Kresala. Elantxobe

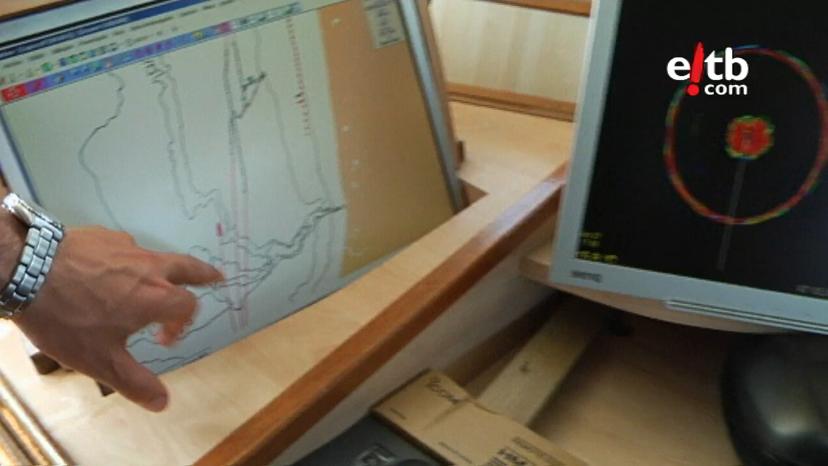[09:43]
Puntu hortan? Gu puntu, hemen gaude.
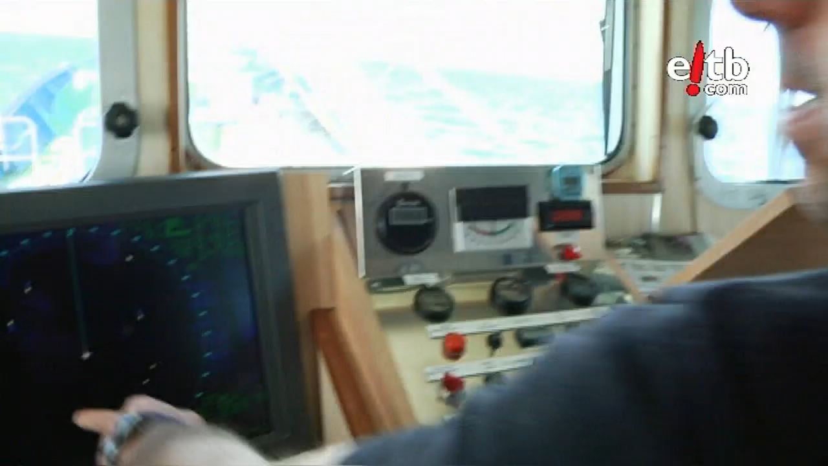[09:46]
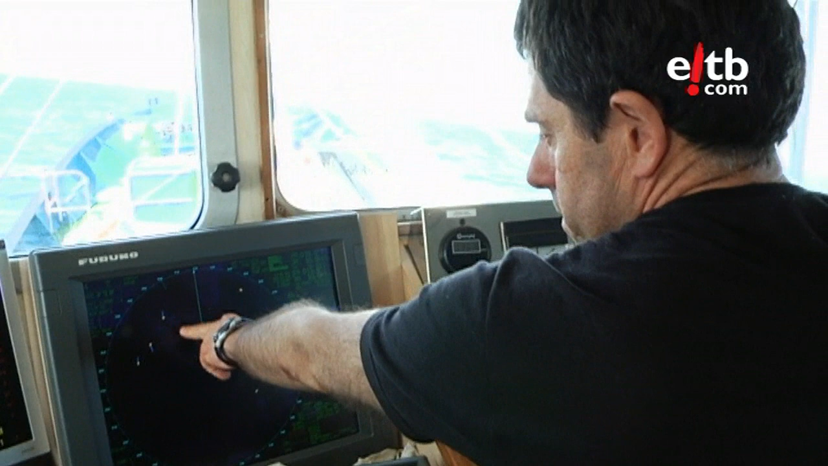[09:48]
Hemen ikusten dien puntu abek, dia txasuntzizek, markatzeu beste marra hori zan nahi du ze velozida makian, da zerru mutan iten duen.
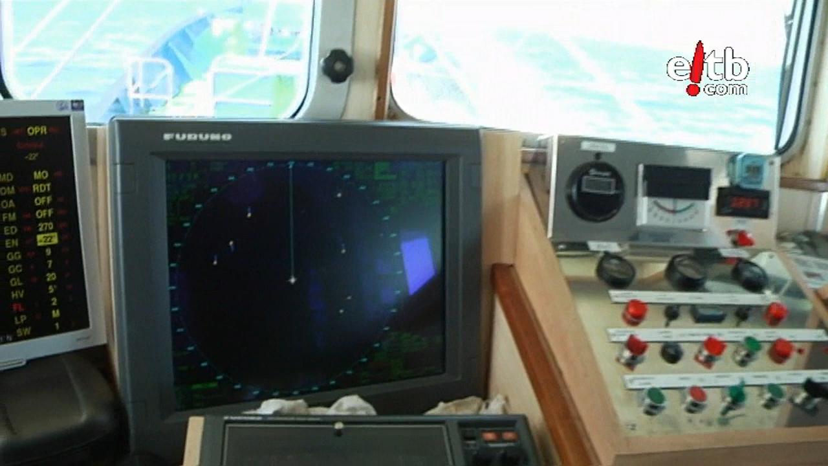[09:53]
Txasuntzio goitza hori ere gabaz da oso importantia.